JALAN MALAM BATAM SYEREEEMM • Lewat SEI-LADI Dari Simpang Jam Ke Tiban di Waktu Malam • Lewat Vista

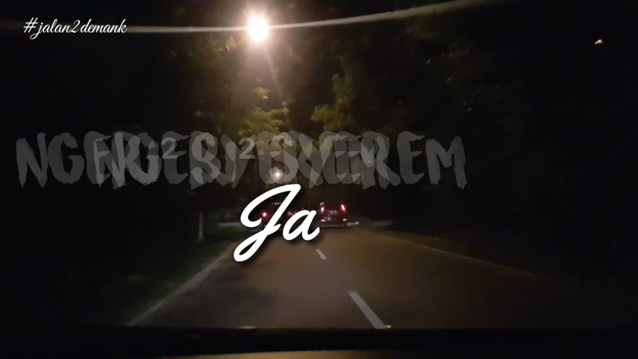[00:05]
Saya malam ini mau melewati Sungai Ladi,
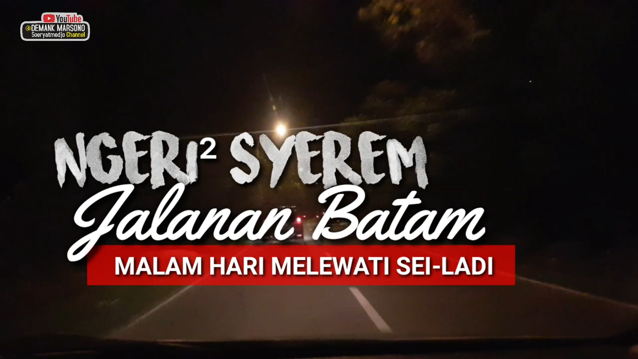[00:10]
jalan antara Simpang Jam menuju ke Tiban. Itu jalurnya ada satu nih yang langsung dari Simpang Jam,
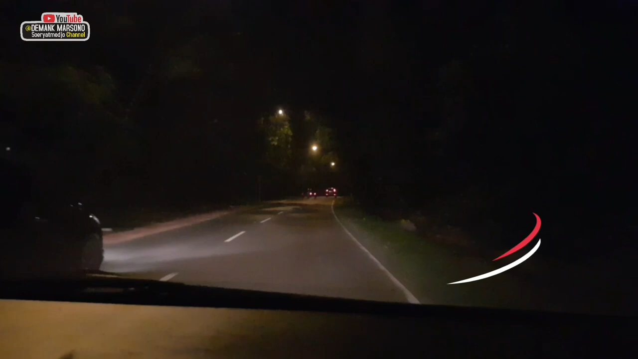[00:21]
belok kiri langsung arah ke Tiban Sungai Ladi. Kalau malam hari seperti ini posisi jalannya.
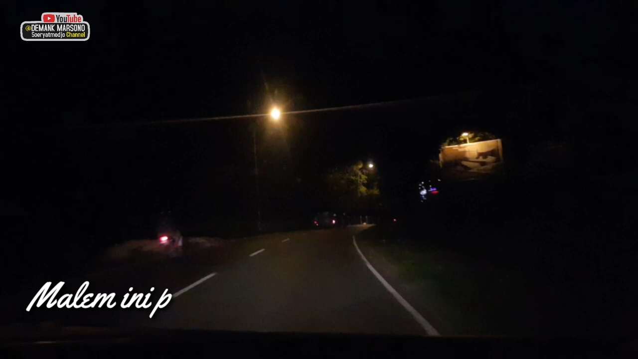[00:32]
Belokan, kalau mau belok kanan ke Hotel Vista itu barusan kita lewati.
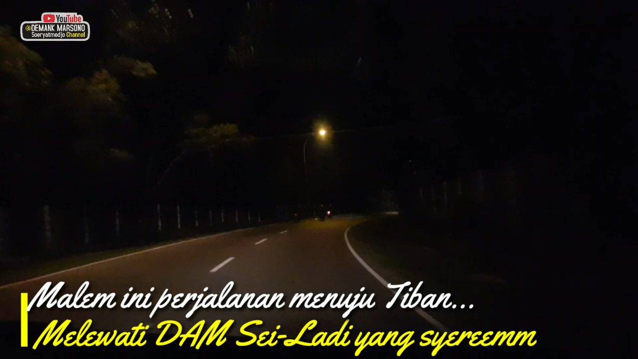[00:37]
Kita segera akan melewati jalur
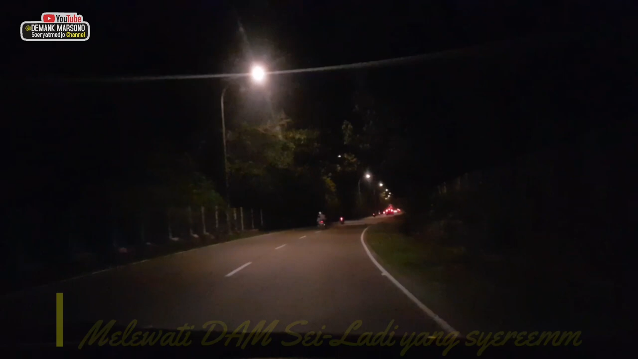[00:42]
jembatan Sungai Ladi atau jembatan Dam Sungai Ladi. Bismillahirrahmanirrahim. Ini masih sore ya, masih jam 8. 8:30, 9. Jadi masih ramai sekali. Biasanya kalau udah jalur malam atau di atas jam 12,
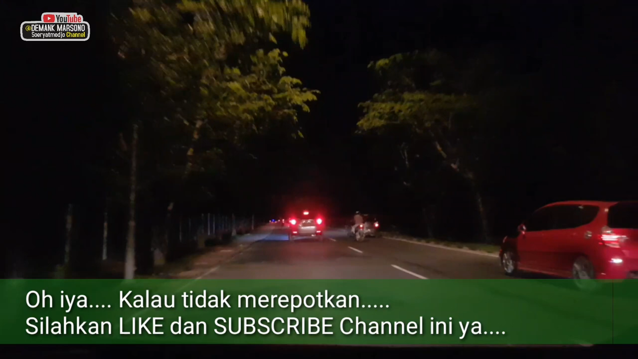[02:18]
Kita di pertemuan tadi simpang itu tadi pertemuan dari arah Nagoya jalannya. Jadi ini menjadi satu di sini untuk ke arah Tiban. Langsung ke arah Tiban. Ini area shortlink namanya. Kalau area Tiban sendiri udah mulai ramai sekarang. Karena area Tiban
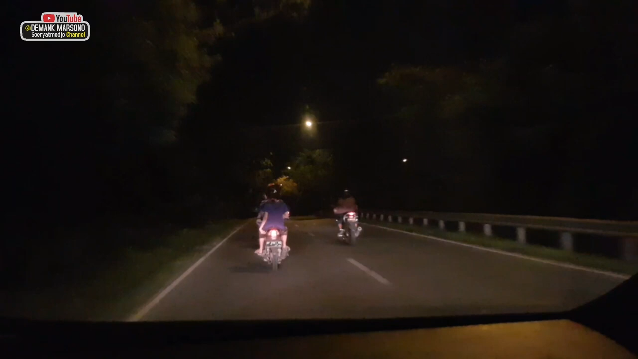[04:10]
Kita akan memasuki ke Tiban Kampung. Jalannya ya, Tiban Kampung. Ini masih area hutan terus di sini. Tapi tidak seserem yang hutan Temeyang atau hutan Bukit Mata Kucing yang kemarin itu. Kalau sana kalau malam sangat-sangat menegangkan.
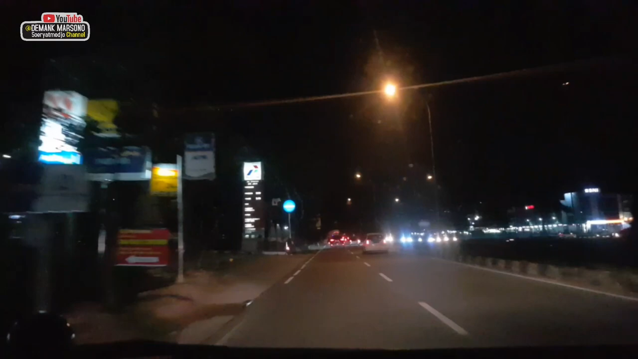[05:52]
Pom bensin apa namanya? Lupa saya. Sama Excelsior Water Center. Terus masih di Tiban, suasananya rame kalau malam ini di Tiban. Saya jarang lewat sini malam karena emang jalurnya emang bukan jalur saya sih. Ini kebetulan pas mau meeting jadi ya ada jalur di sini.